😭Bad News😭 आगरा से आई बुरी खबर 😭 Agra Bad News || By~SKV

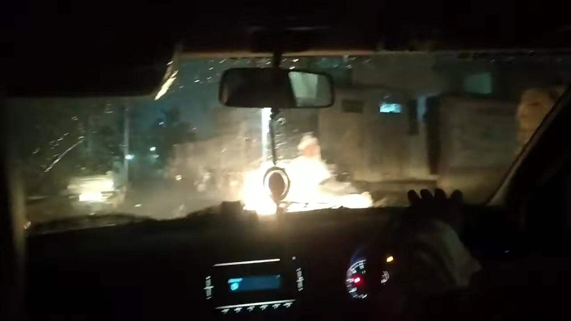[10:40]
अभी निकले हैं उज़्मा के घर से, और कितनी जोरों की बारिश है। अभी उज़्मा के घर से निकल भी नहीं पाए ठीक से, हम लोग वहीं उसी गली में हैं
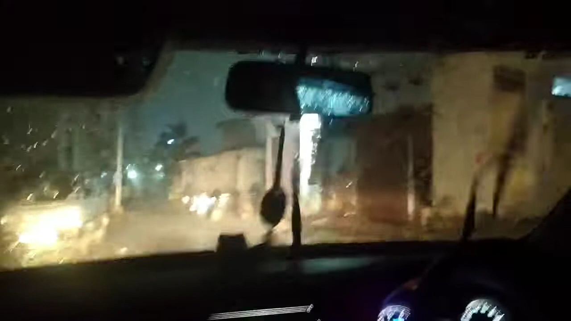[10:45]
और इतनी बारिश हो रही है बहुत ज्यादा।
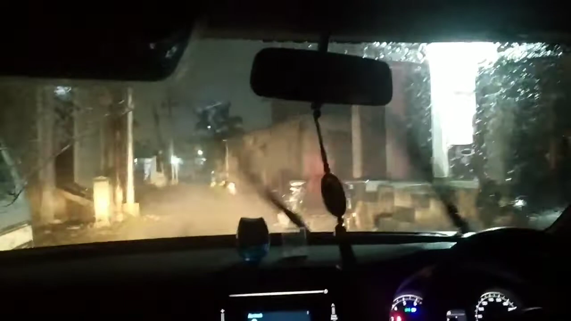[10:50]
देखिए बारिश का कितना क्या आलम है, बारिश बहुत हो रही है।